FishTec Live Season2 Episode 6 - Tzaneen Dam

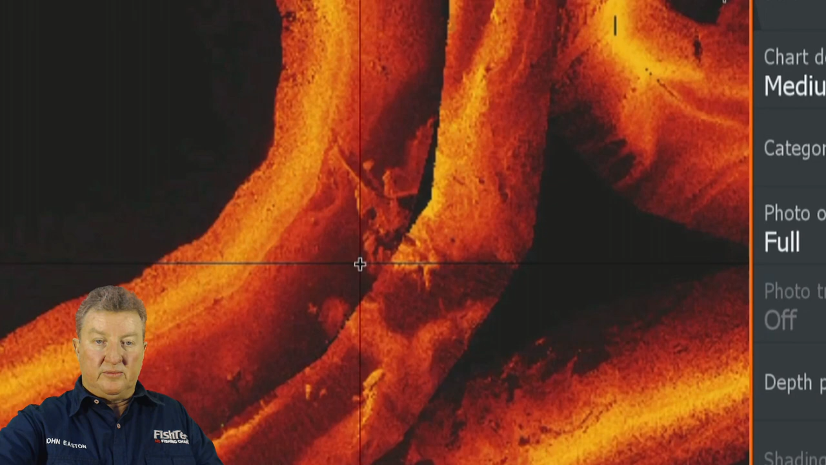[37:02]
The Ultra HF really, really makes a difference.
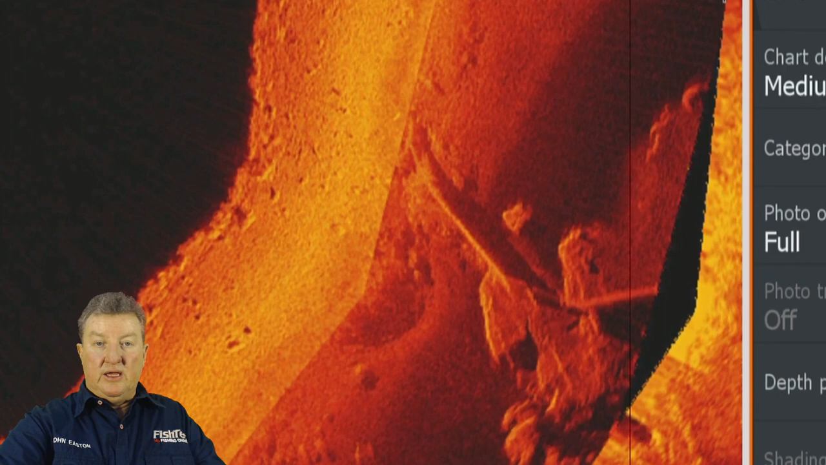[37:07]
You can see that key stuff.
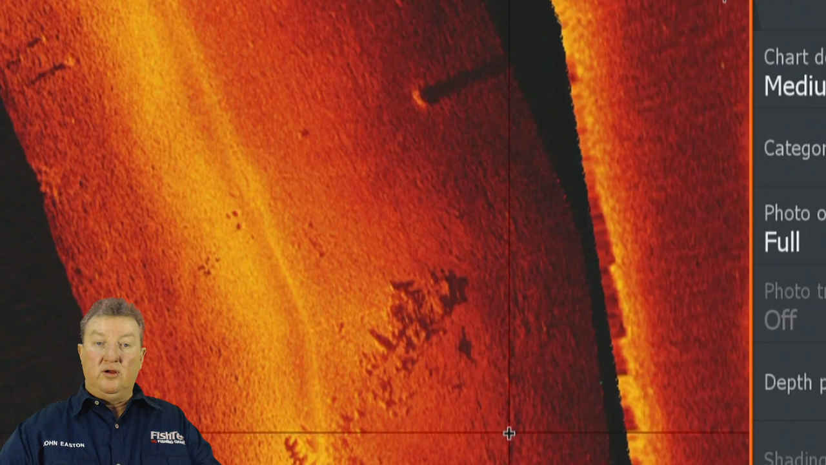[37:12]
Things that now, if we look at that little rock pile there, you want to know what depth that is.
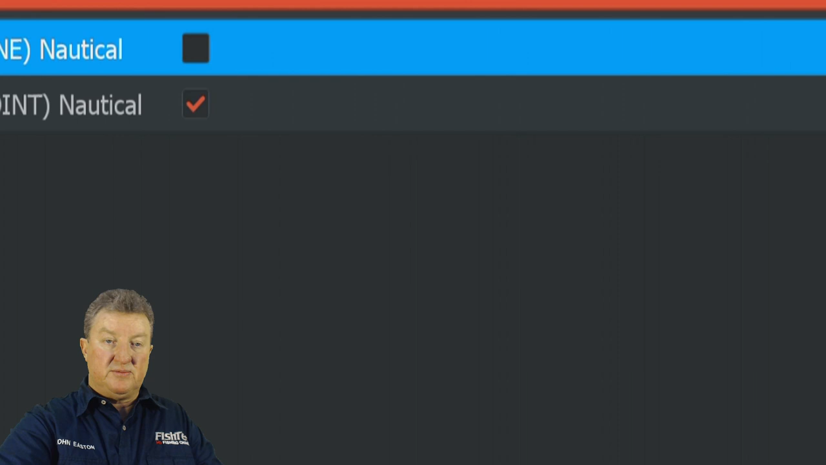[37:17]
Let's put the lines on there. It's in 45 feet of water, 45, 46, 47. Let's call it 47 at that point there. 47, that's 13, 14, 15. Yeah,
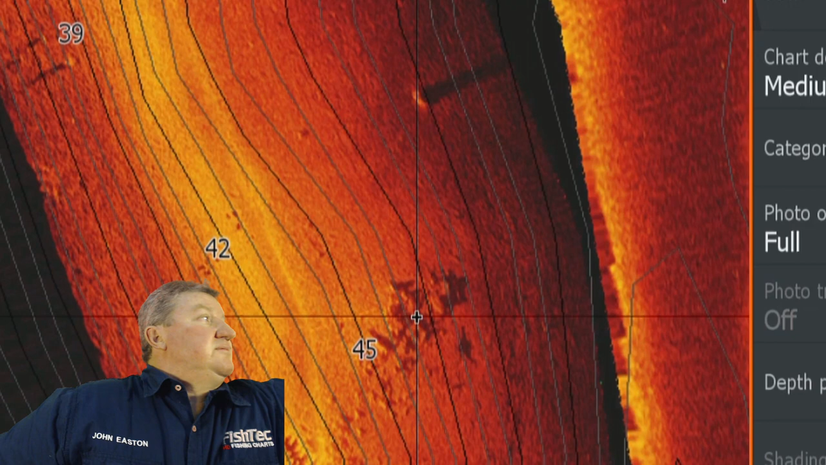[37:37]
47 feet. Jeez, I've gone brain dead. I just hit a blank. I can't believe. Okay. Minus. Sorry, I got distracted there, and I went mad.
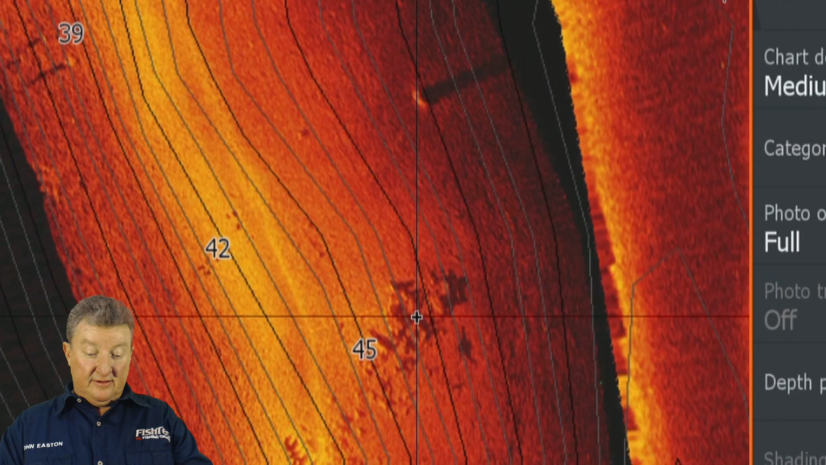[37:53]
Okay, that rock pile there now is in 14 feet of water. That, in this last tournament, that type of thing would certainly,
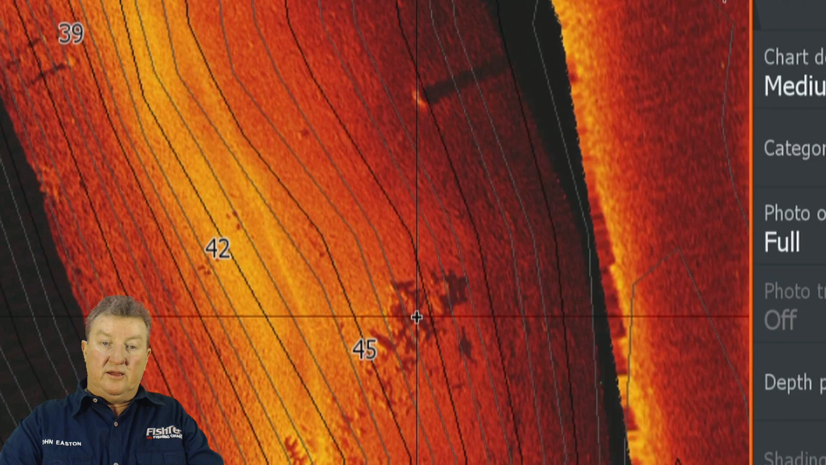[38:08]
especially here, look how it trailed all the way up here.
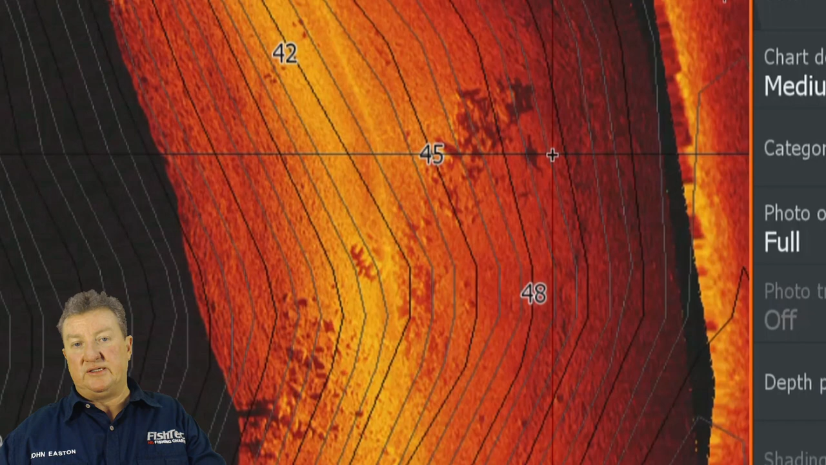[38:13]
This would have been a key section to fish, in my opinion. I'm not saying this exact spot, but I'm saying this idea of this depth range,
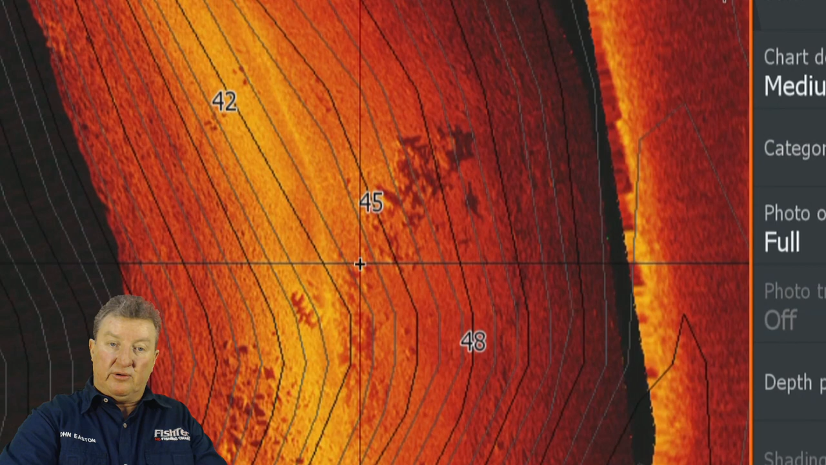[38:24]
this type of cover, these rocks going out at an angle like this, in this depth, this is the type of thing that you want to
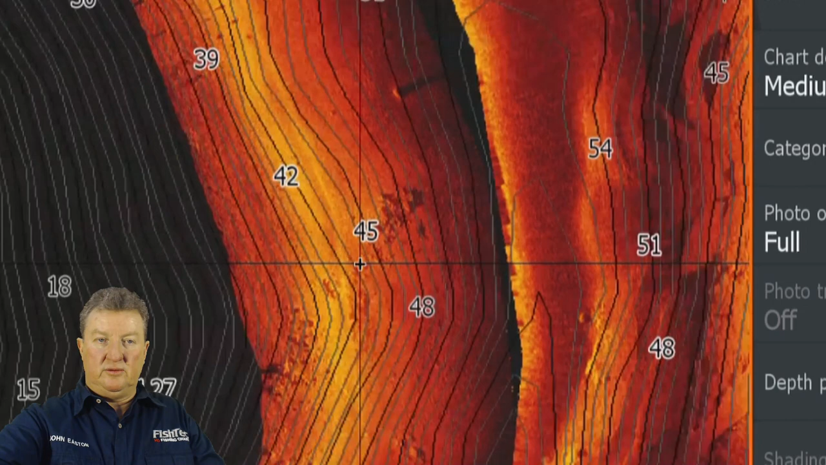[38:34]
target in a case like this when the water's down.
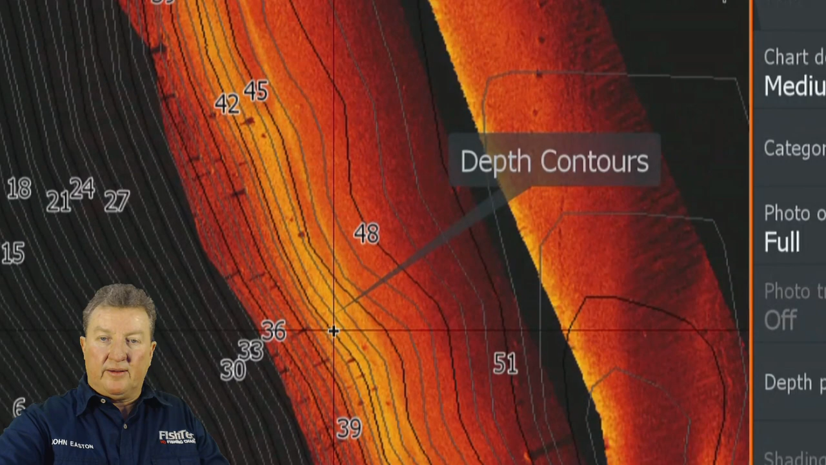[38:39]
Just keep in mind, I'm going to go back to the categories, turn that off there. I just want to show you what the coverage looks like.
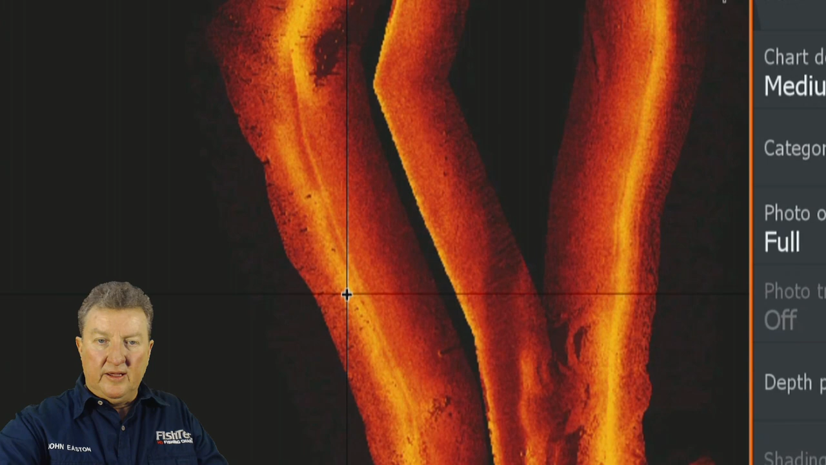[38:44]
There's a lot of really good detail here.
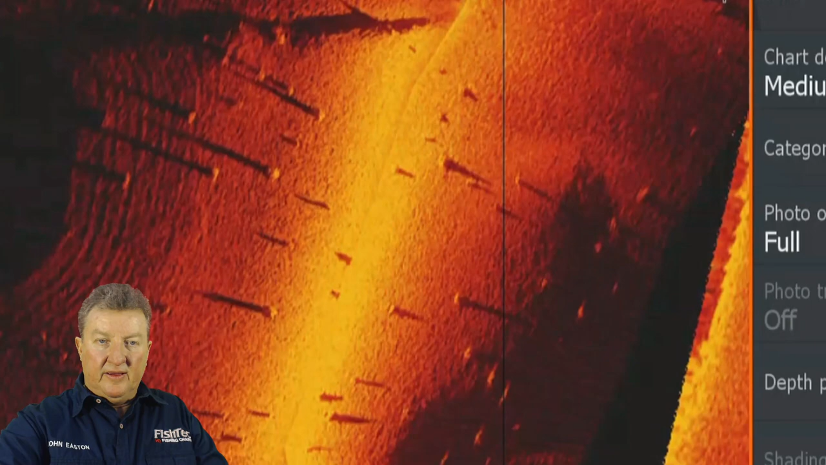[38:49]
You know, clear, crystal clear detail, key areas of the dam.
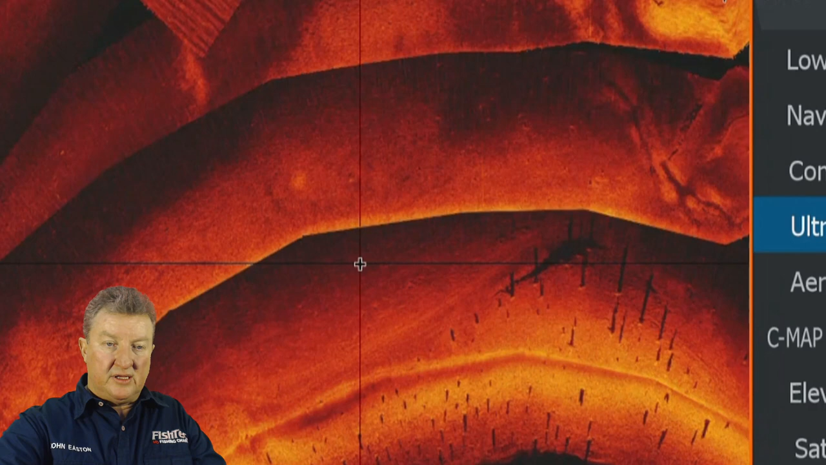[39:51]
You can see the pylons from the bridge there. And you've got this type of detail there.
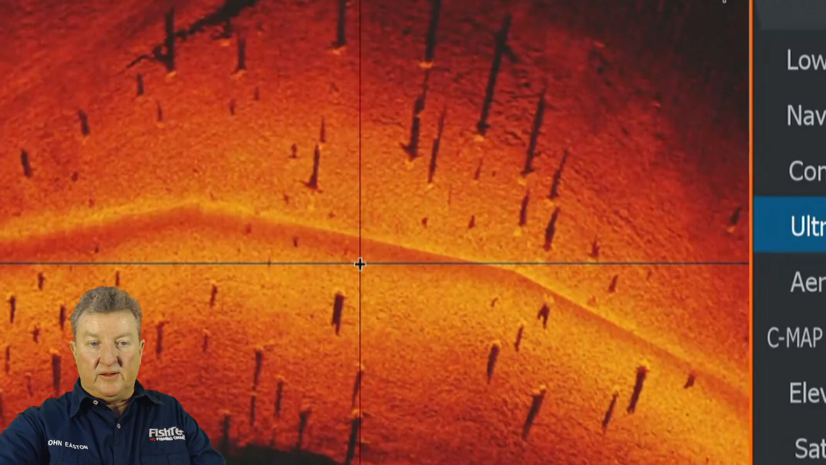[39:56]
You know, this is really, really first class